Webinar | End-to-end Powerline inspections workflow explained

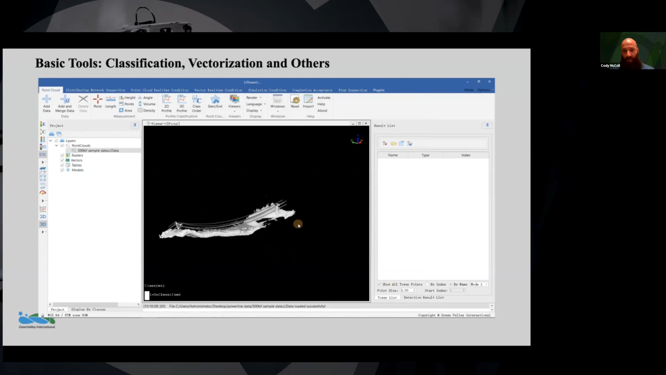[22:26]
What we're reviewing here is the point cloud by itself without any classification done. This would be in intensity.
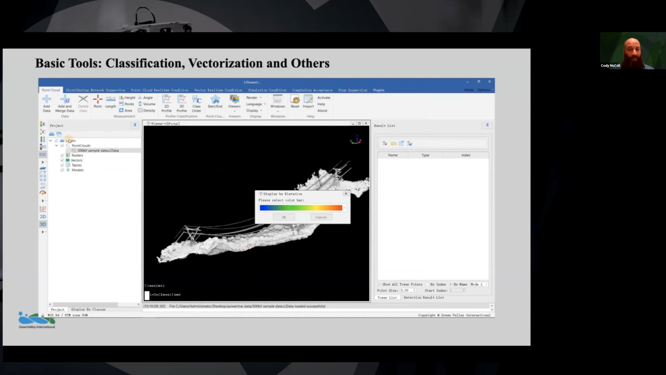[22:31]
This allows you to see what the dataset looked like, just pure raw,
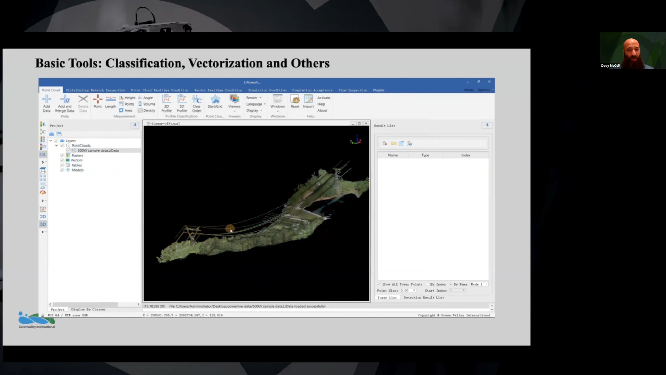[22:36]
and then from there, we saw elevation, and now this is an RGB. Again, back to elevation. This allows you to visually see the point cloud that is generated specifically about the power lines to see the difference in height.
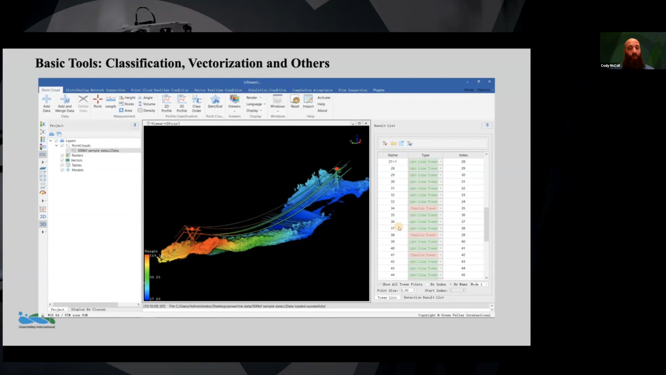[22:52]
From here, we're going to select towers. Giving IDs to every single tower.
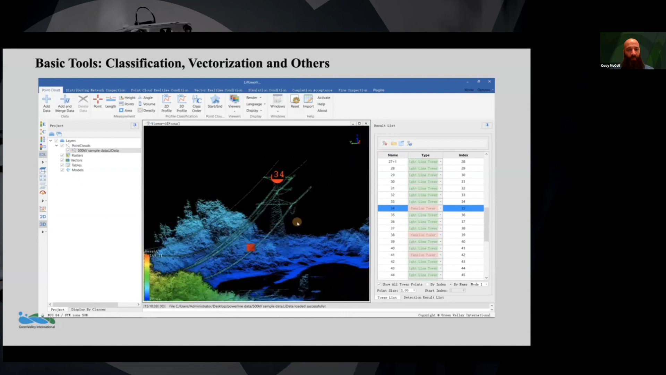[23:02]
This makes future-generated reports much easier to follow.
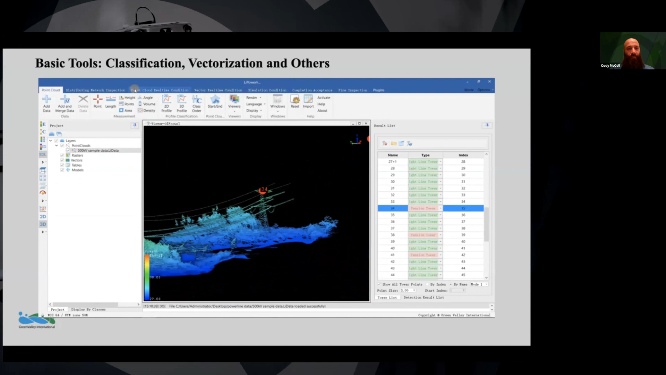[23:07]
Moving on to our real-time condition, we're going to clip and classify the entire dataset.
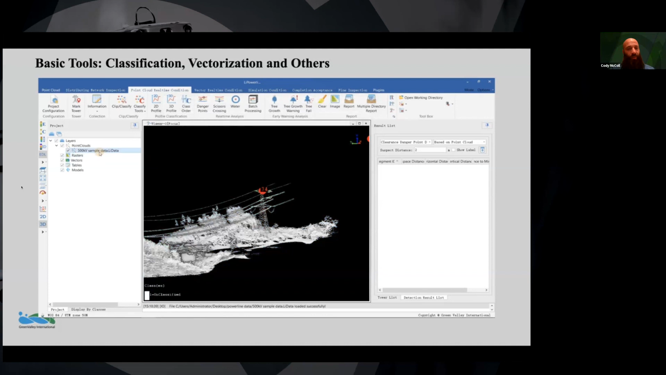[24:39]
It's when you add RGB to it that adds a bit of data intensity,
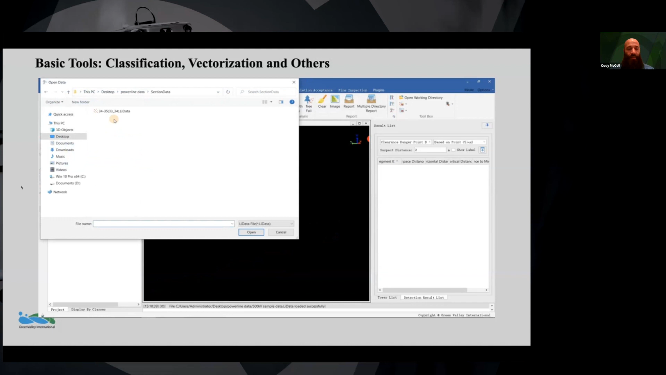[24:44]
so your data sets get extremely large in gigabytes when you add RGB to it.
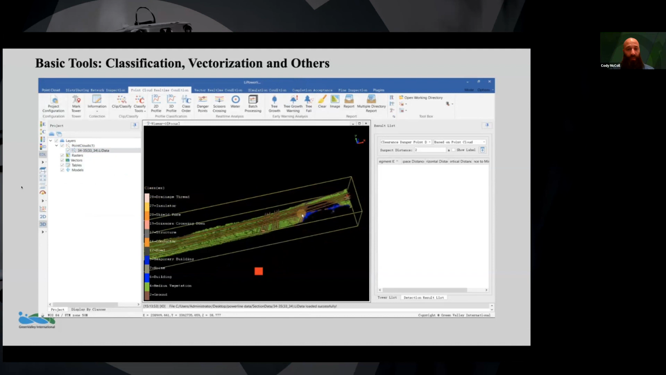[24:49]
What we're reviewing now was the automatic classification.
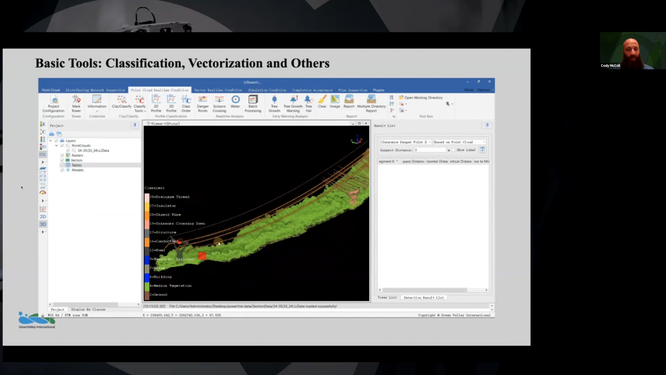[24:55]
This allows for you to visualize the power lines independently, again, the vegetation as we saw it, and then the towers.
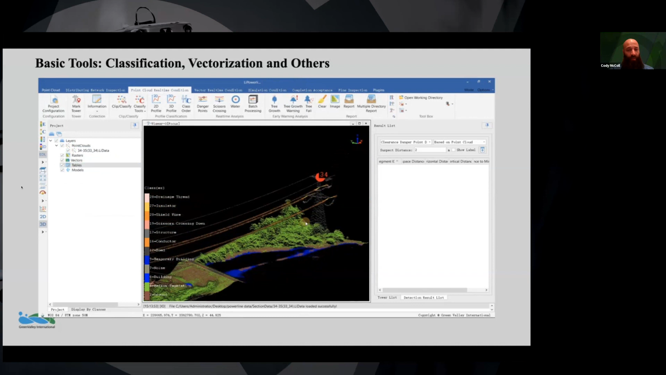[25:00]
So LIDAR data itself isn't really that data-intensive.
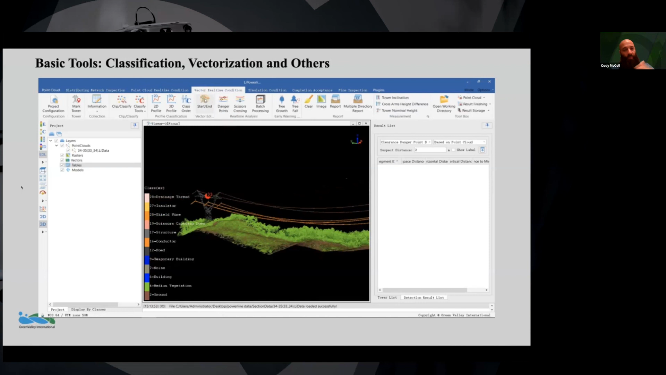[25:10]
And as you can see, the legend on the left-hand side allows you to see all of the features that have been classified, specifically labeled by their class. This is visualizing a hang insulator.
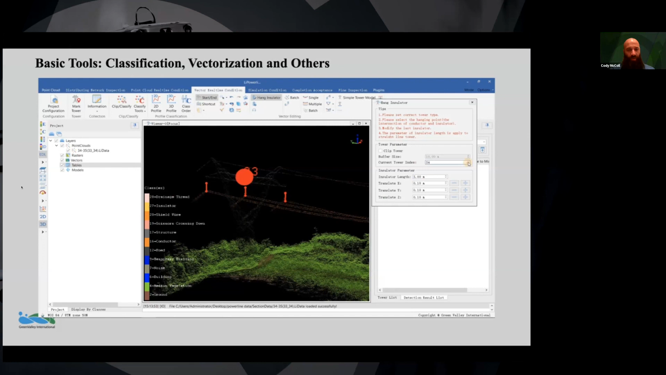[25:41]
So you can see it's extremely easy to do one-touch click. It specifically selects on a single point that is within that point cloud, and then it automatically adjusts to the rest of the plane clouds.
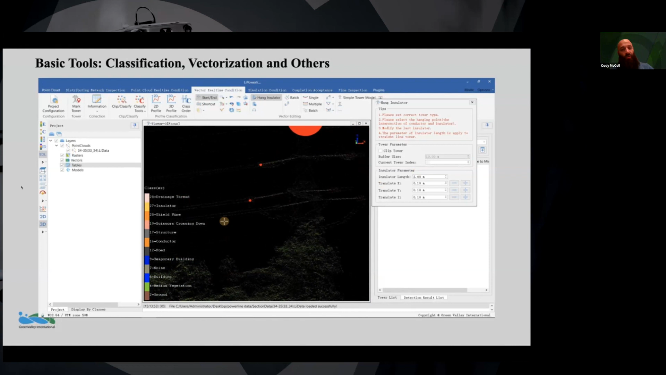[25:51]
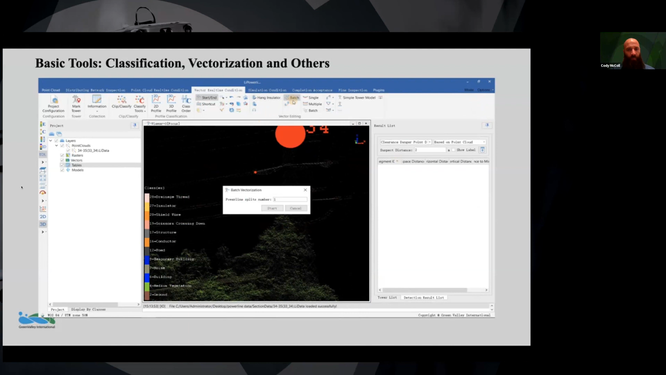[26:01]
It allows for back-fitting.
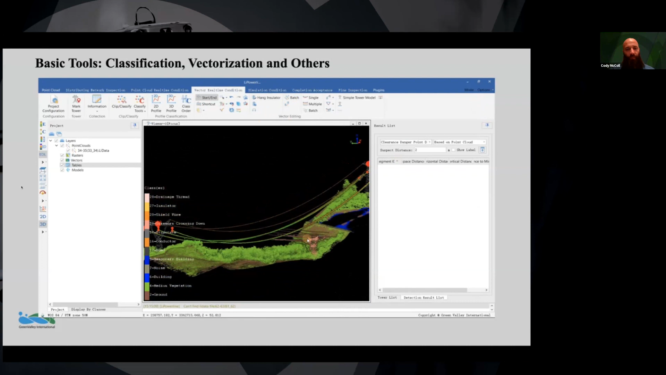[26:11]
As you can see, there's two different power lines within this data set, and it was able to classify separately. So you can see it's